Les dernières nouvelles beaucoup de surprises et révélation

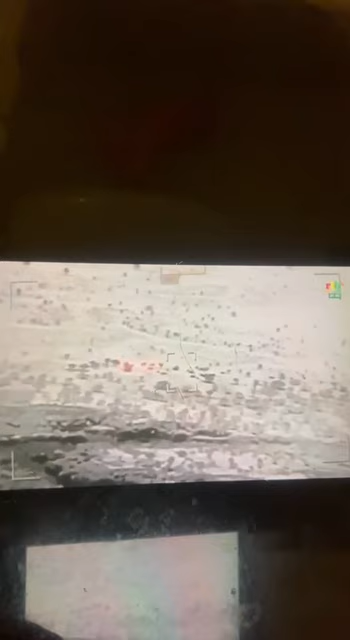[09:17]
Au petit matin, ils se disent sûrement que la mort a quitté leur ciel.
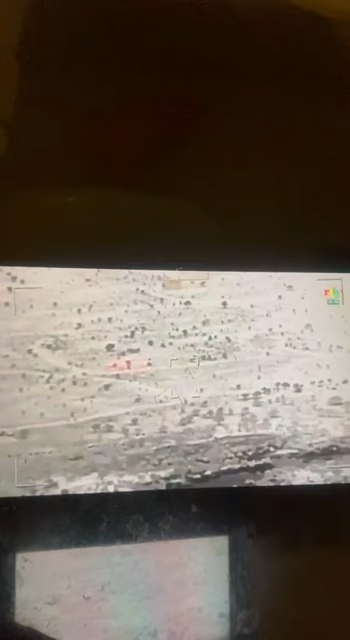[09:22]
Ils se réveillent et enfouchent leur moto et véhicule. Il faut vite quitter ces lieux.
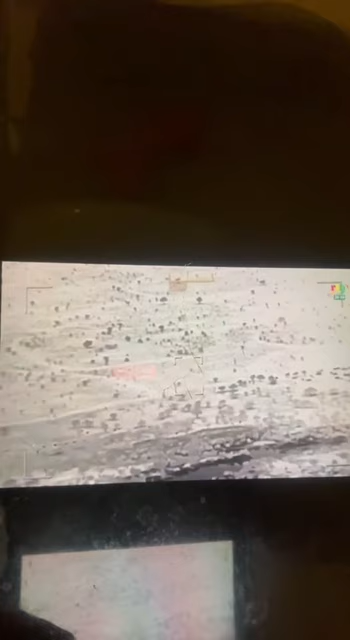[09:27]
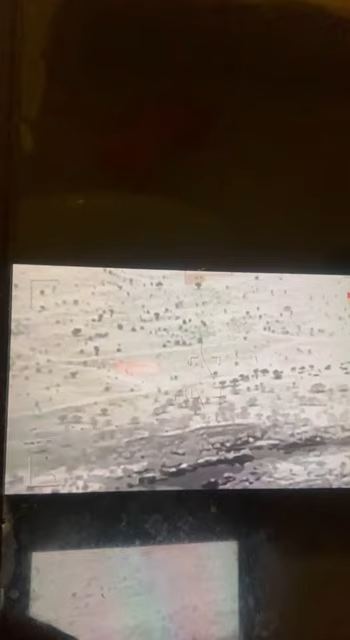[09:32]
Les vecteurs les observent donc dans le départ et se rendent compte de l'ampleur du fléau dans la zone.
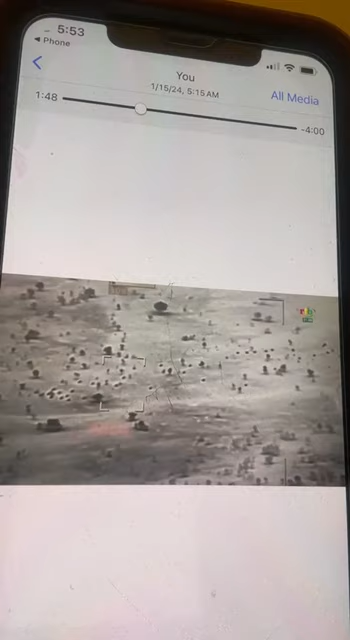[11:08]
Les vecteurs observent plusieurs pick-up montés de mitrailleuses lourdes et de DCA 14 5 mm.